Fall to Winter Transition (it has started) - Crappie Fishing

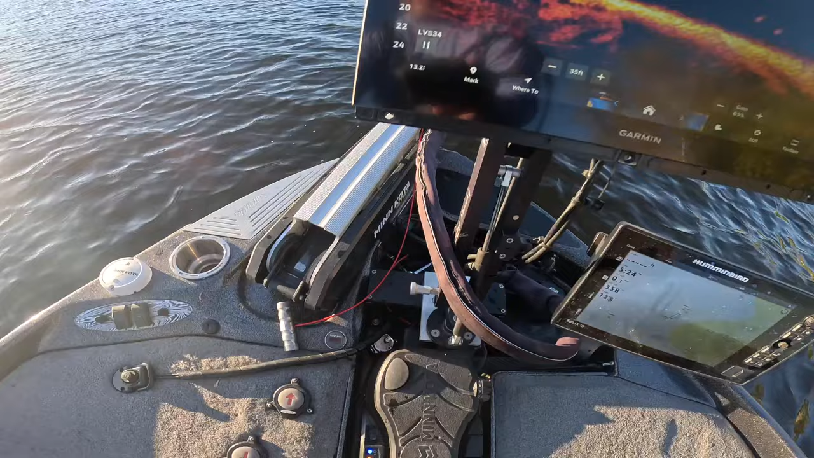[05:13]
nice compact area right here everything was within a very easy touch location i mean i'm modifying everything up to the inch half inch to make sure it is absolutely the most efficient thing that i can possibly do if i'm going to have to touch the screen if i'm going to pull up the trolling motor if i'm going to have to move anything i want to be